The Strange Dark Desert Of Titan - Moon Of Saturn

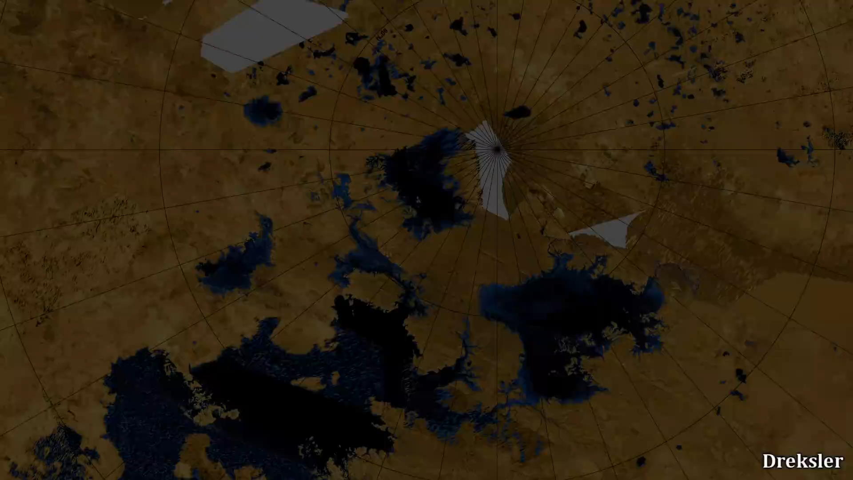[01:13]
The lakes of Titan, on the other hand, cover about 1.1% of the surface area of Titan,
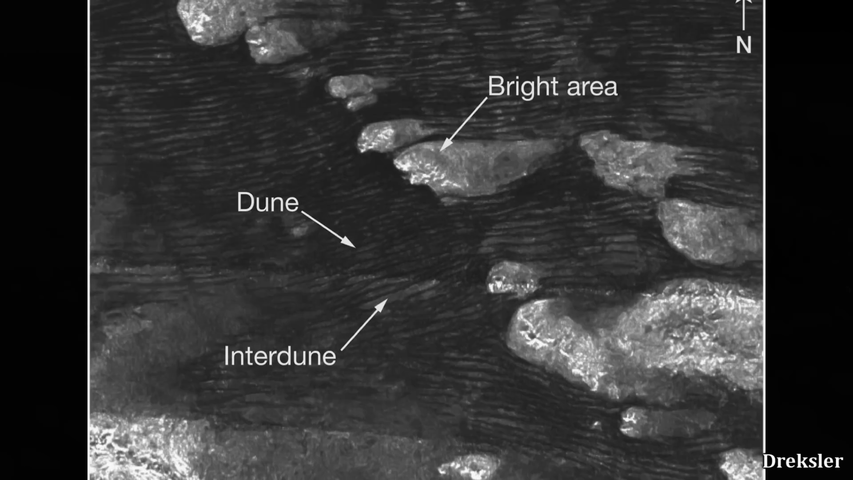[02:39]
The organic sand sea, as shown in these images of Titan, is clearly frequently interrupted by these islands. They have the higher ground and have indications that they are composed of water ice.
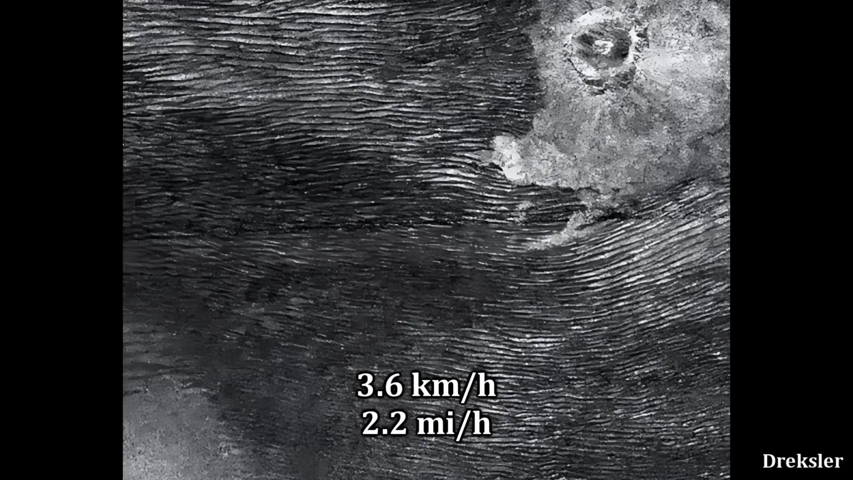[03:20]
but the dunes of Titan point east.
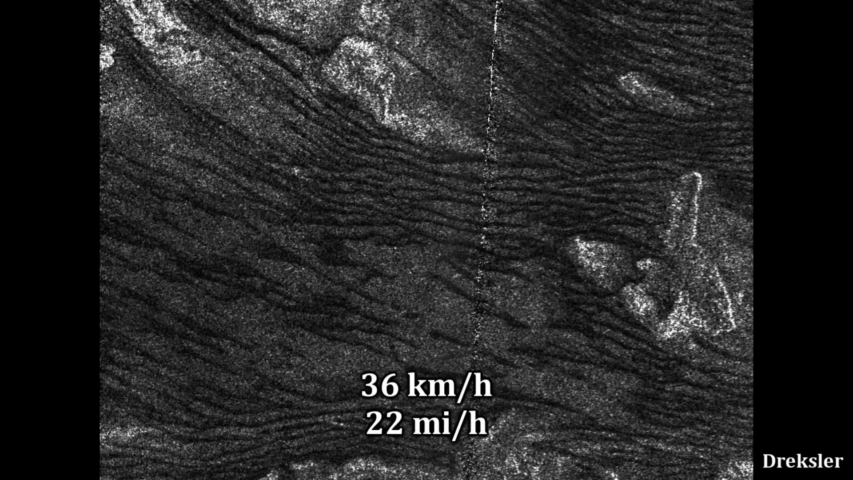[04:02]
These winds are powerful enough to move the grains of sand,
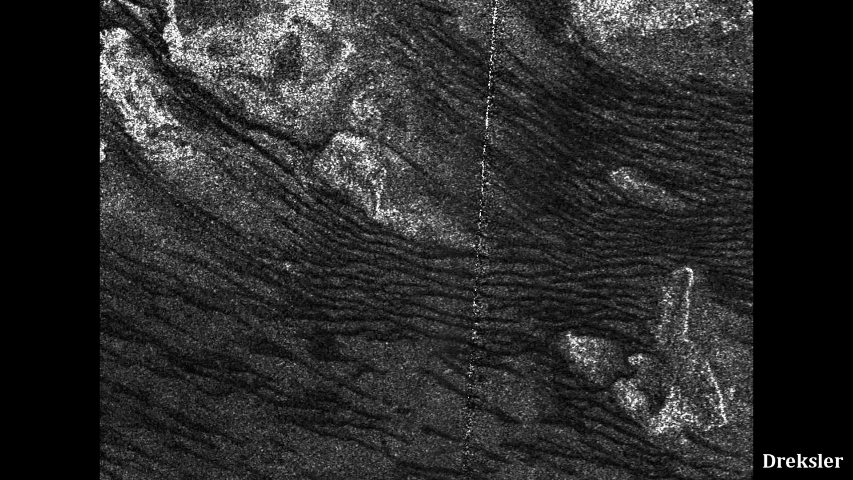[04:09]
which is why the dunes are aligned eastwards, despite the most prevailing winds blowing west.
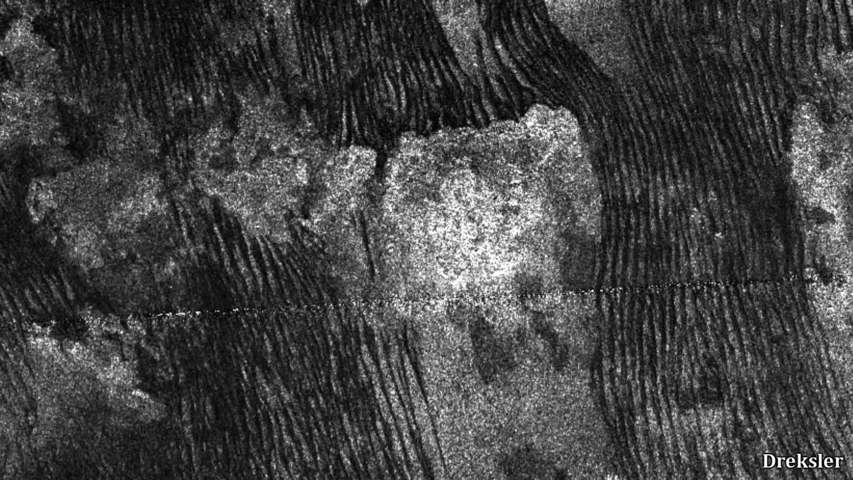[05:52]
since studies of the composition of the dunes of the dunes show that they have very little water compared to the rest of the surface.
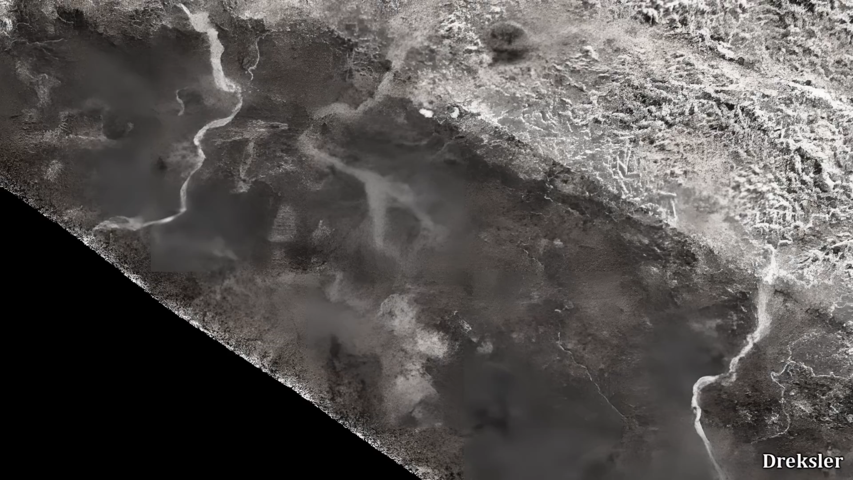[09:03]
It also has some lines that have a pattern which suggests thick tonic activity.
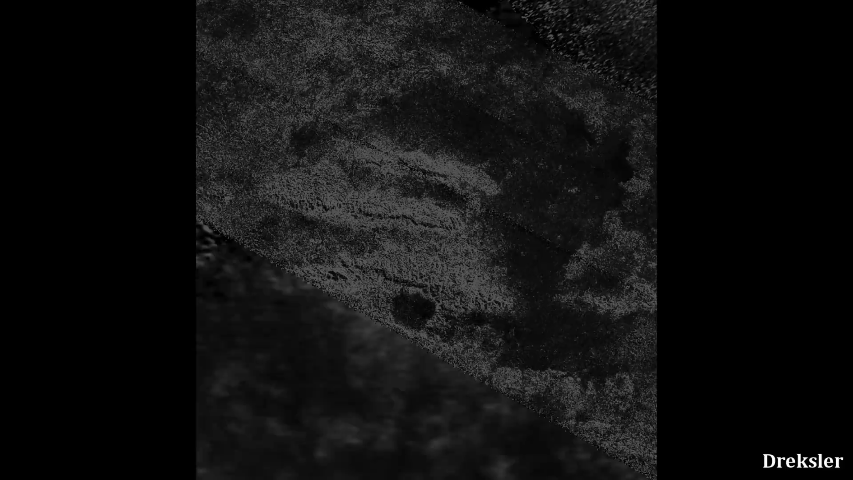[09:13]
Xanadu also has three massive mountain ranges called Midrimontes.
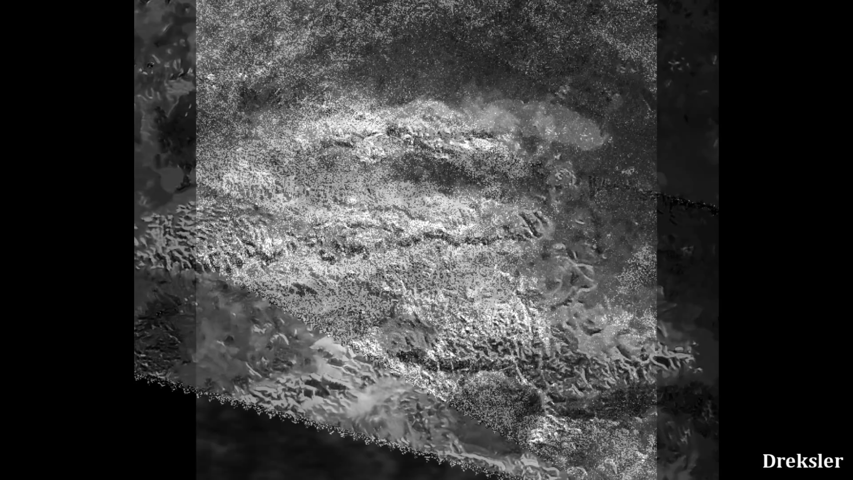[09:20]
They are essentially ridges separated by around 25 kilometers.